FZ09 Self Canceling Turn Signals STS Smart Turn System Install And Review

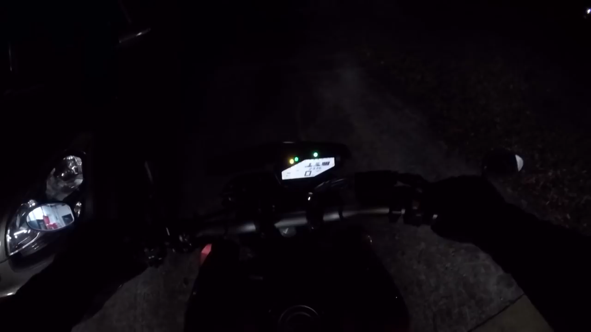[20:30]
1 30 in the morning. It's not exactly a quiet bike. First thing I'm going to do is test
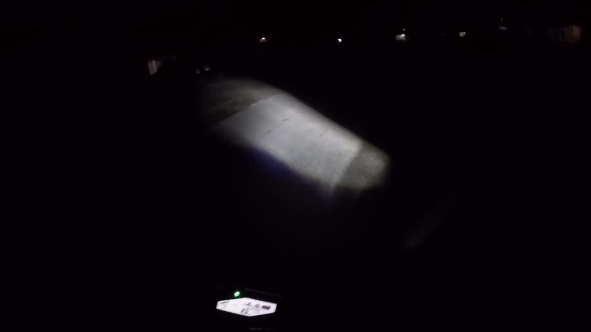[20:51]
So the automatic shutoff is 15 seconds of moving. If you don't do a maneuver, it will shut them off. So I'm going to go down here to a nice long street without any traffic and
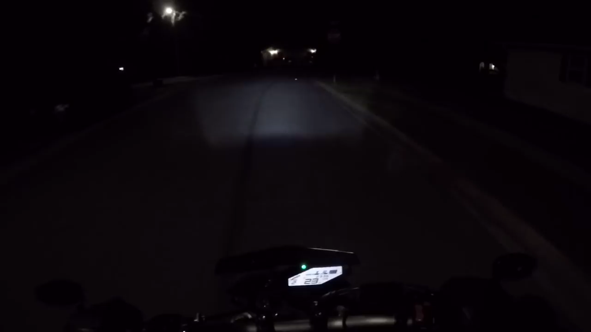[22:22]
Let's try a lane change here. Let me get past this truck and we'll just pretend we're on a freeway or something. Do, do, do, do, do, do. And I want to change lanes. Excuse me. Thank you. Oh, that is phenomenal. That is really cool. Okay, so obviously it's going to work with a roundabout because that's just like that long sweeping corner.
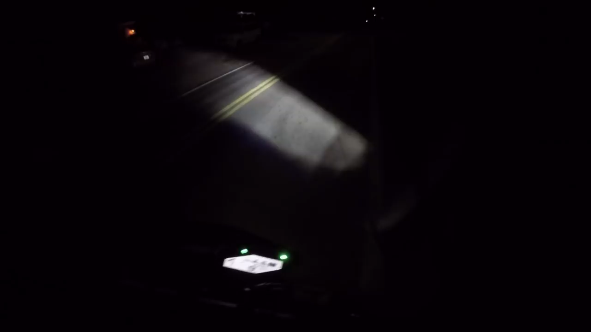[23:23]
Awkward turns work. I didn't touch it. That's great. Well, that completely solves my problem of motive logging to you guys and leaving my signal on. Well, I have to say it didn't come on that time. I hit the switch. Maybe I just wasn't quite firm enough. I'm hitting it right. It's not coming on.